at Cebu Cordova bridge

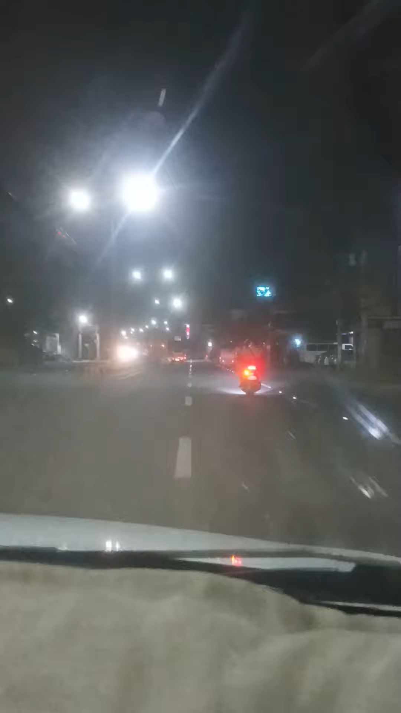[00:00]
Now we are approaching to Esquina Kabangkalan flyover, going to the now Maliloan Consolacion in the right side. Left side going to Tipulo Mandawi Hipodromo Metro Cebu. Yes, this is a flyover of Esquina Kabangkalan going to Manila, Kasuntingan,
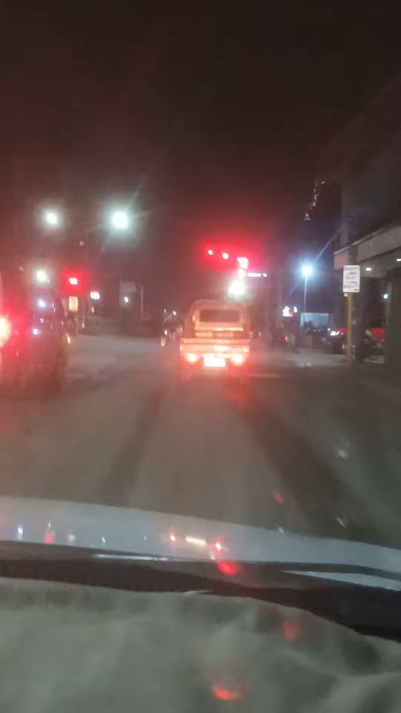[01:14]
Over there is Mandawi Atipolo San Miguel Corporation. Going to East Fortuna. You can alternative route if you go also to going to Talamban. Norquist is the famous, old famous display center.
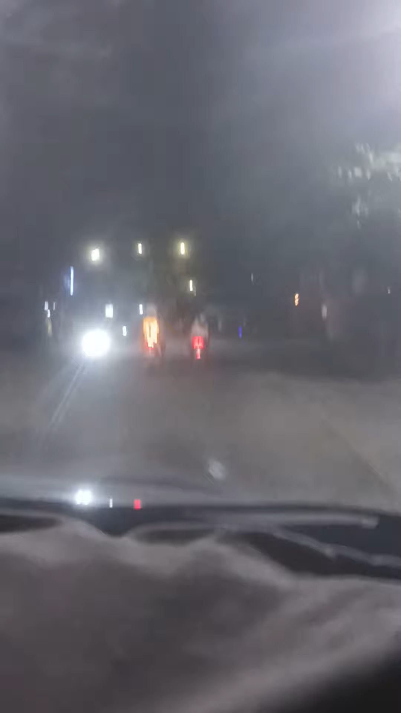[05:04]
right side, you can go between to Talamban. You can pass on that side, the right side. Talamban, you go on the right side.